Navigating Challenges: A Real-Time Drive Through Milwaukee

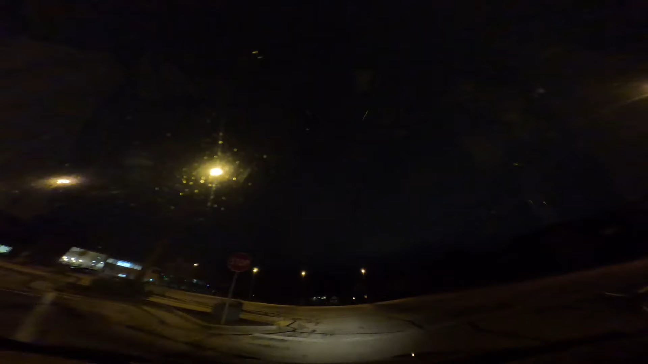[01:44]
i'm in wawa tosa the car is moving the car is moving things have turned upside down in the car great as expected all right i'm going north five miles to a walmart and wow this freaking car is
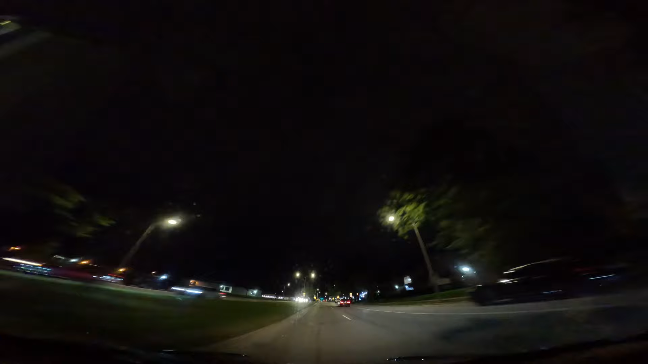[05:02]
yeah it's a pretty dense area around here a lot of people on the road driving driving a little uh recklessly it seems